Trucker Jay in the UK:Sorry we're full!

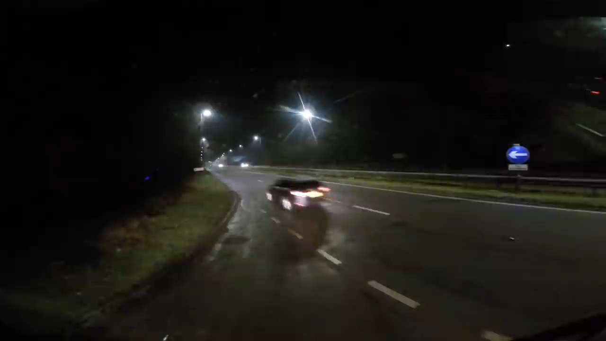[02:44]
After 500 yards, take the exit. It's a little bit slippy on this road. Turn right. Temperatures, well, it'll lie because I've had the night heater on.
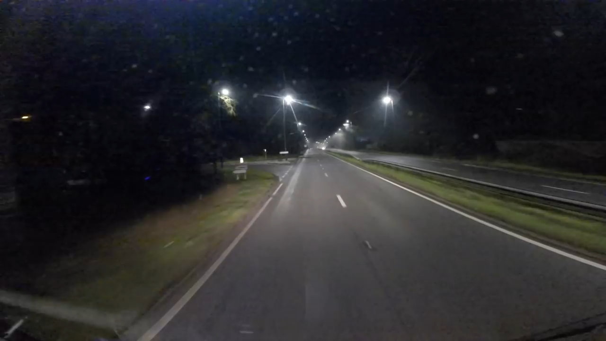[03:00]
Don't know where the outside temperature is. My screen washer decided to not wash wipe anymore.